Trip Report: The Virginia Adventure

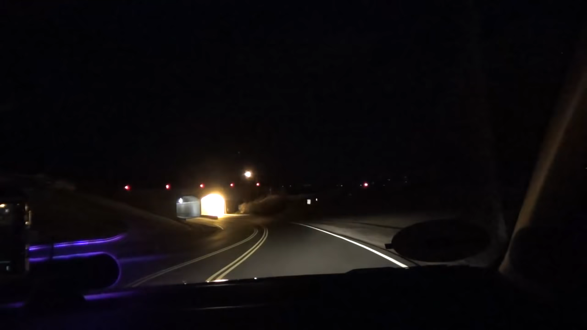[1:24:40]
So we're going through the tunnel under the runway right now. Yep. This is probably runway, it's not that long. No, but it's still kind of cool. Woo! Oh, it's bright.